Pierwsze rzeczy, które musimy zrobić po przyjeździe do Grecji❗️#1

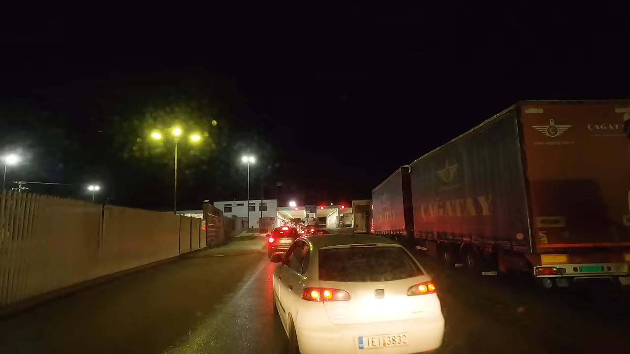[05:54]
Na tureckim przejściu granicznym nie sprawdzali nam nic. Tylko dokumenty. Nawet nie zaglądali do środka. Tego się trochę spodziewałem.